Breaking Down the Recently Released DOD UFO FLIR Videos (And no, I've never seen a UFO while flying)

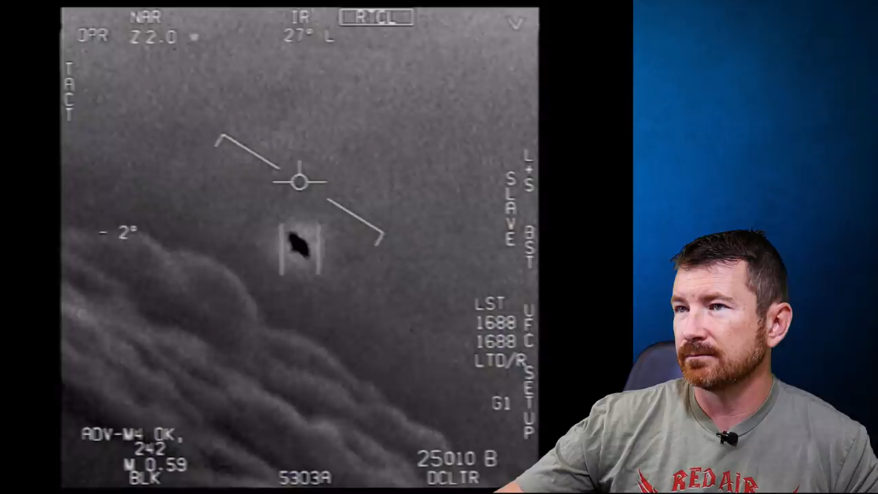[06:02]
That's not an L and S though, is it? It's not an L and S thing, but if there's a little thing, it's rotating. Okay, so there's your videos. We'll go to the first one and start out. I'll mute it. Well, I'll just keep the volume down.
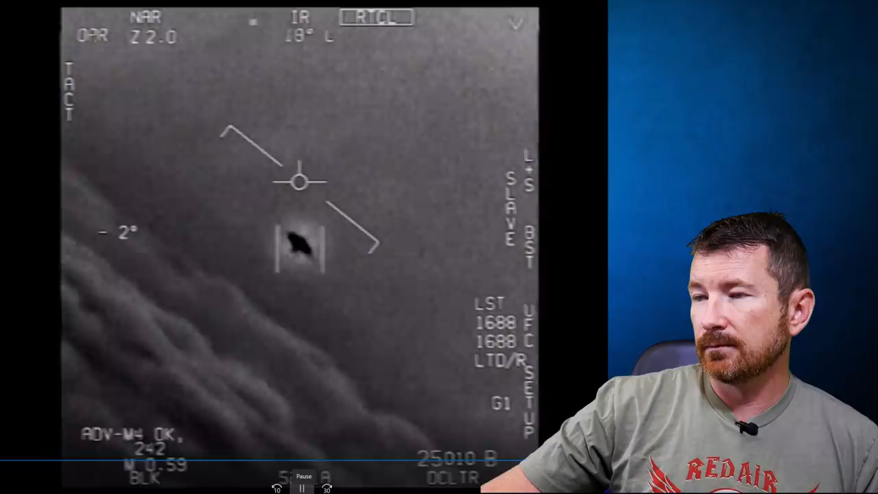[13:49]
That's not an LNS though, is it? It's not an LNS. But if there's a LNS thing, it's rotating. So he's talking about it's rotating. I mean, we're in IR mode, so it may not be rotating. Whatever the heat signature is, is rotating. So, and we're almost, I'd have to see the rest here, but I mean, you're almost tail aspect to it. So it's a hot heat source. I don't, looking back, I don't see anything necessarily.